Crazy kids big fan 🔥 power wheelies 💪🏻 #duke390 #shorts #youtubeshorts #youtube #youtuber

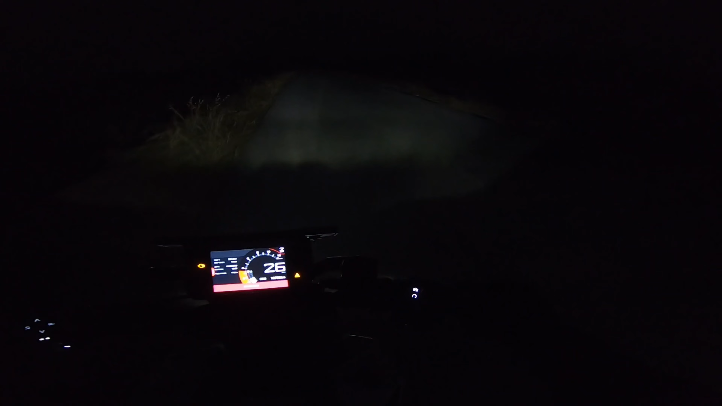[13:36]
तो गाइस अभी हम लोग यहाँ से निकल रहे हैं और अभी सोच रहे तंदूरी चाय साइड जाएंगे, थोड़ा
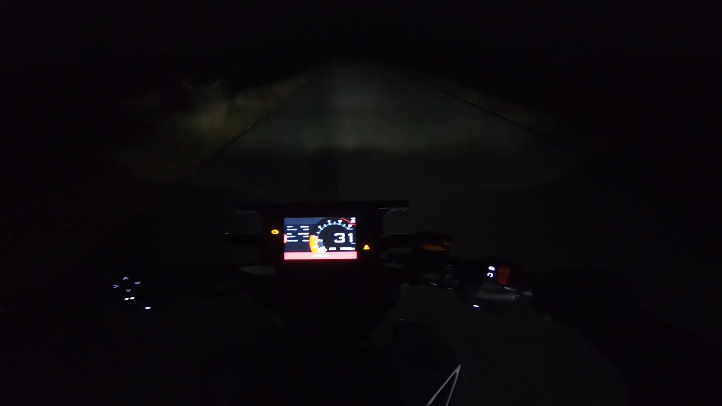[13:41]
यहाँ के ब्रेकर कुछ ज़्यादा ही बना दिए हैं इन लोग ने।